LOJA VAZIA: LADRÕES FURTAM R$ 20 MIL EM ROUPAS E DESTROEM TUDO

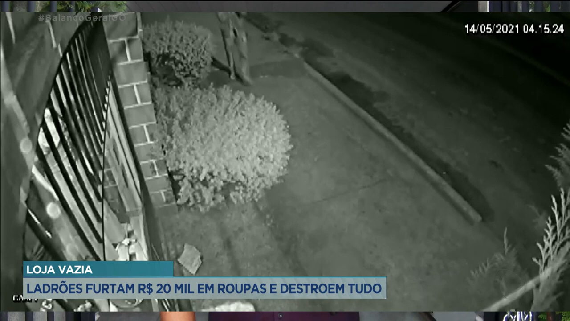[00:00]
Tudo aconteceu ainda durante a madrugada, eram quatro e meia da manhã. Observe que um dos homens passa em frente à loja. Ele repara, vê que não tem ninguém por perto. Pouco tempo depois, ele volta acompanhado de um comparsa. É neste momento que os dois criminosos arrombam a loja.